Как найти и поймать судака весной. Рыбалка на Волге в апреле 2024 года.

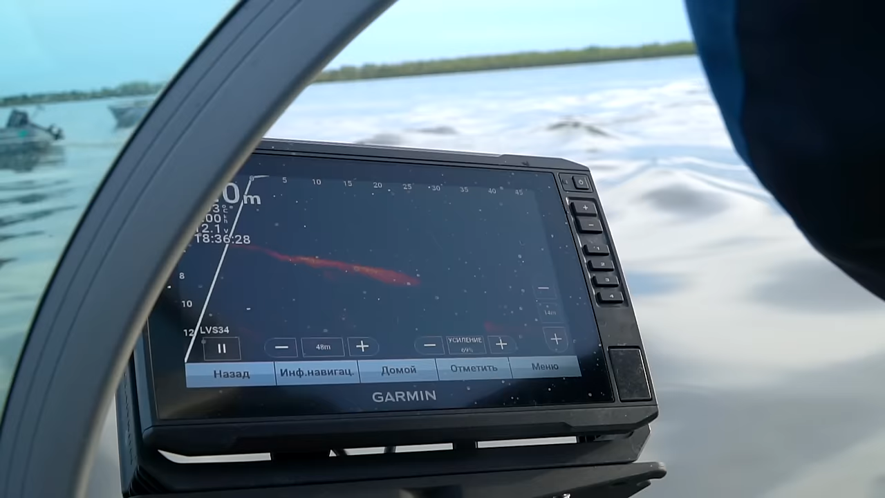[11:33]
паноплекс мы четко видим размер бели есть
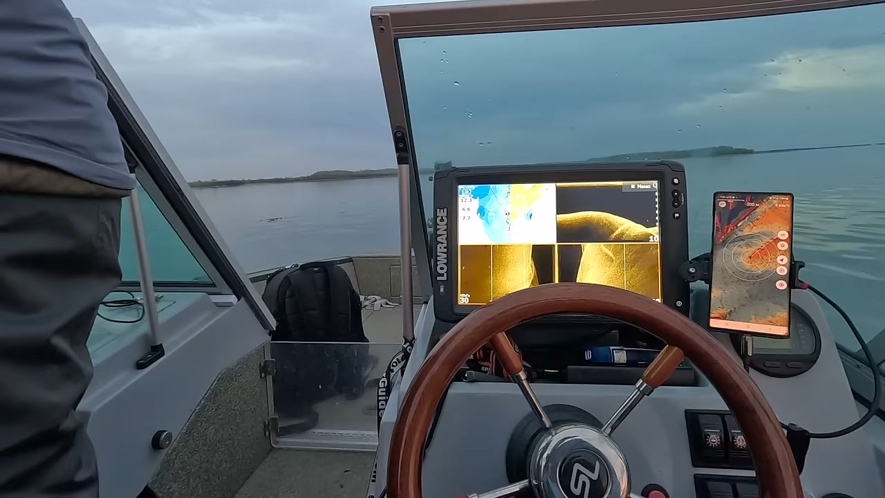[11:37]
соответственно структурник мы четко видим размер белья и вся бить маленькая поэтому